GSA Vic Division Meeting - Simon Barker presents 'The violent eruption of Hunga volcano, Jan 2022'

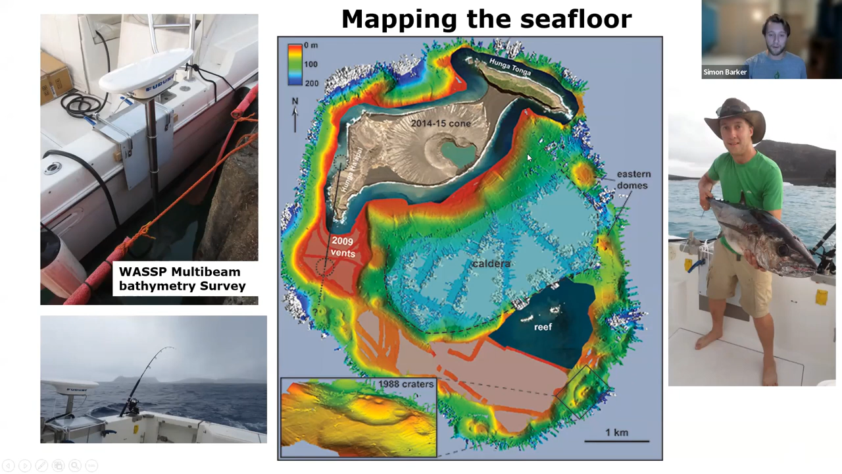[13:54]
And we managed to have tuna almost every single night. So that was a nice by-product of the bathymetry. And so a fascinating sort of discovery moment where we just went back and forth and revealed these different features at the same time as doing the work on land and seeing this evidence for a violent eruptive history.